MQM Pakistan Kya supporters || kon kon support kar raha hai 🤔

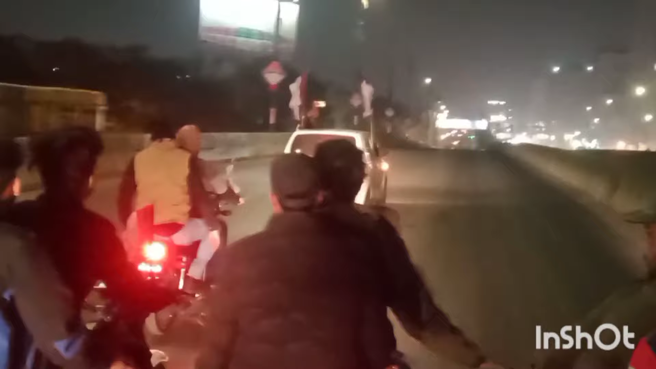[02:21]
ये हम पुल पे चढ़ गए हैं, ये हम पहुंच गए हैं दोस्तों 90 पर, और जहाँ ये जलसा हो रहा है दोस्तों।